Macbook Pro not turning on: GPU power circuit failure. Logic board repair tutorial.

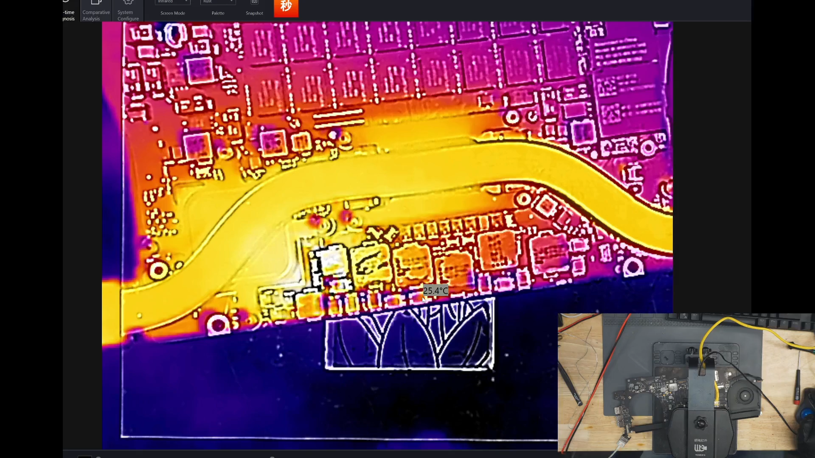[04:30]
It's just not giving me the information I need. Which one is it?